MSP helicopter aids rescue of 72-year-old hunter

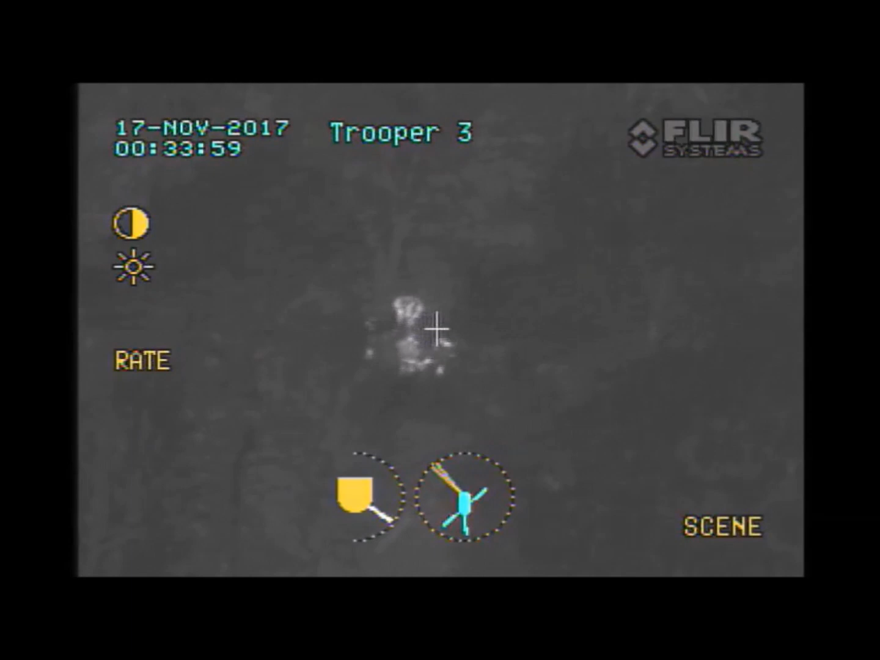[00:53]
Okay, is that our subject, or do we need to keep looking?